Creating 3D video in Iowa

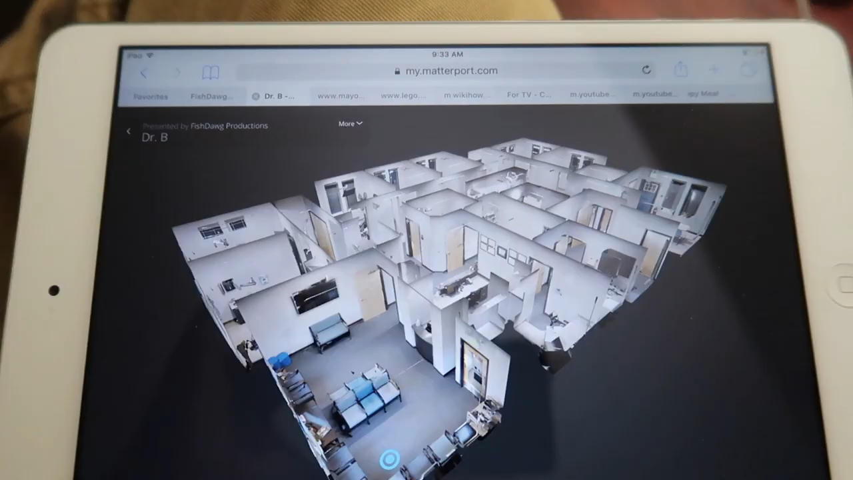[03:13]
is called dollhouse view and it's just cool to be able to see